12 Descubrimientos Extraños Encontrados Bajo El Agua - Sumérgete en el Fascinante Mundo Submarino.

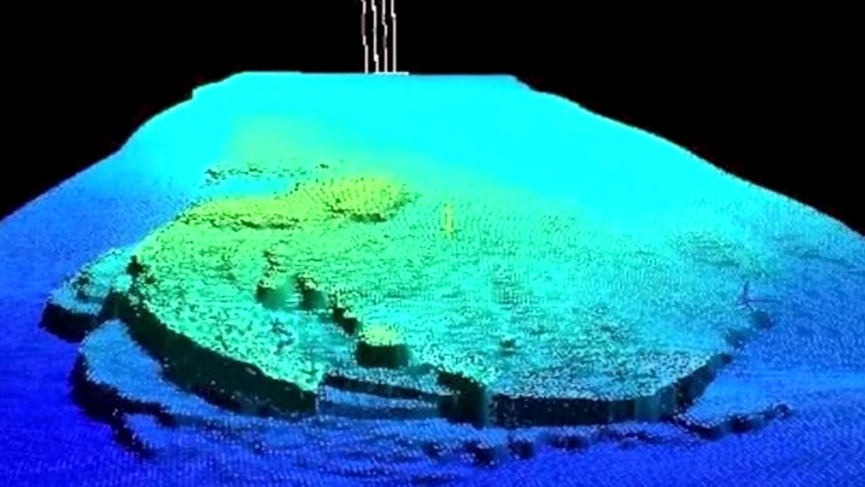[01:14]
Es un objeto misterioso que se descubrió en el fondo del Mar Báltico en el 2011.